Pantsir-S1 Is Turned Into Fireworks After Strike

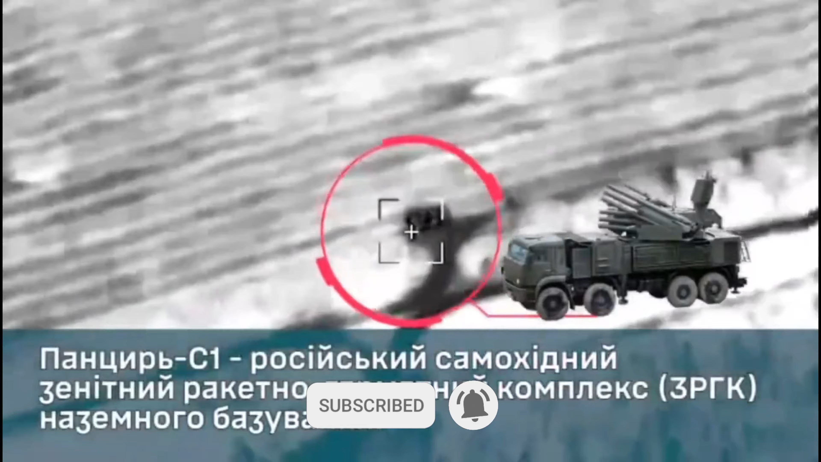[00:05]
With Russia's Panzer system, which is meant to stop HIMARS strikes, not only fails at this, but also miss taking down Ukraine's drone surveillance,
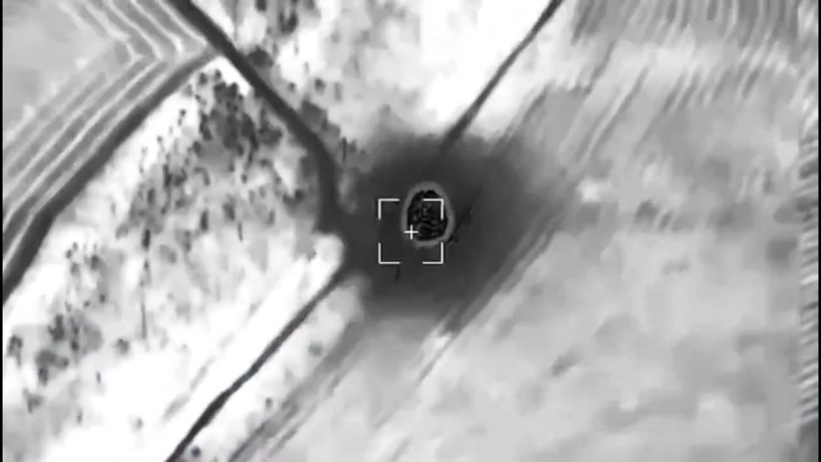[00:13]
which are the ones sending the GPS coordinates for the rockets,
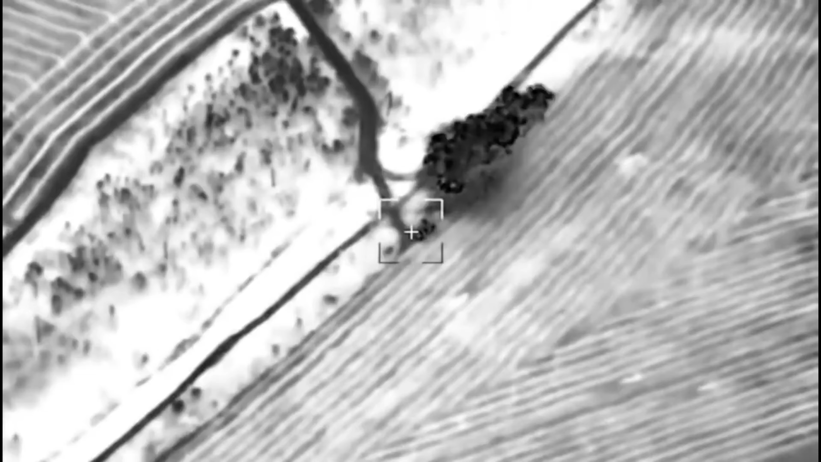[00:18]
resulting in even a slightly off strike, only damaging the system to give them a second chance.
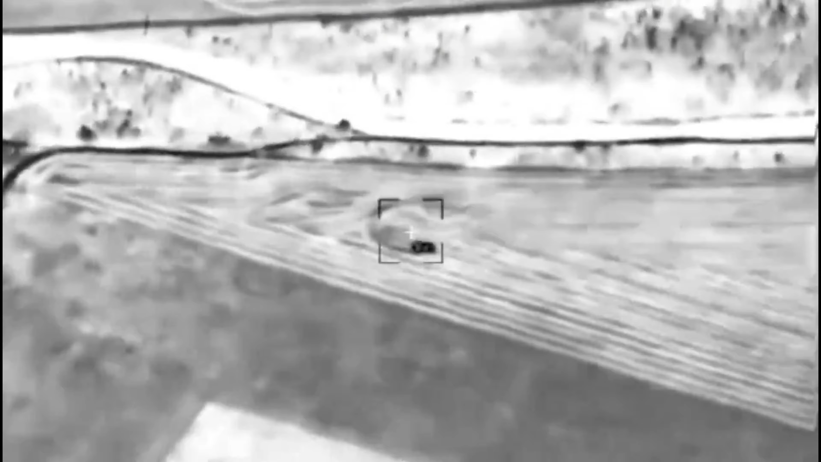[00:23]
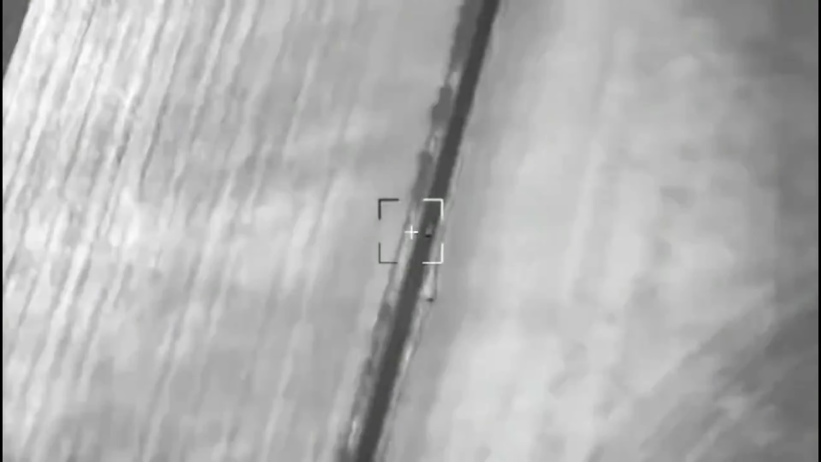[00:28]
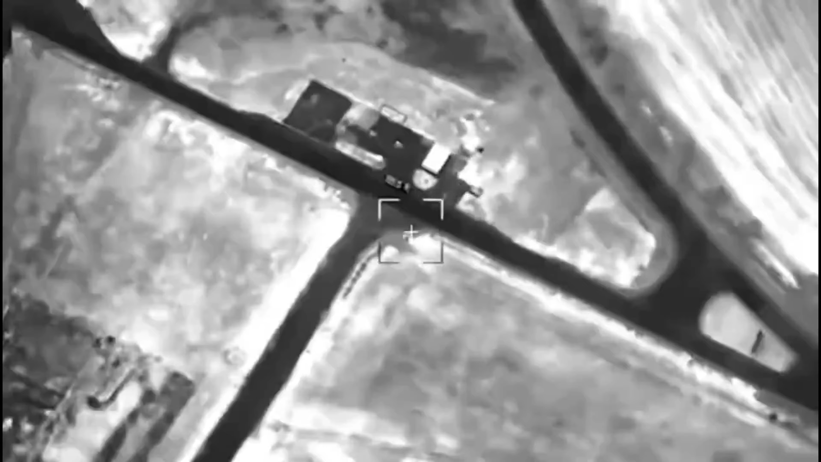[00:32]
With the other GMLRS rocket hitting the rockets on the Panzer system,
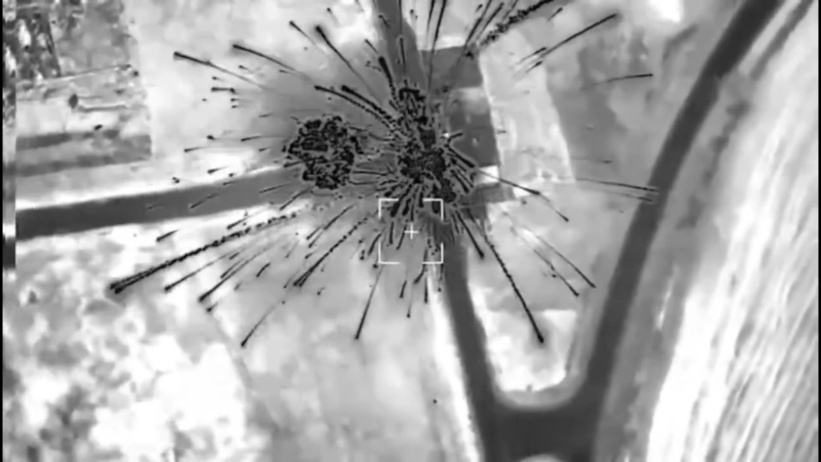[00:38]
causing them to explode on top, destroying another of Russia's SAM system, leaving one less for tomorrow.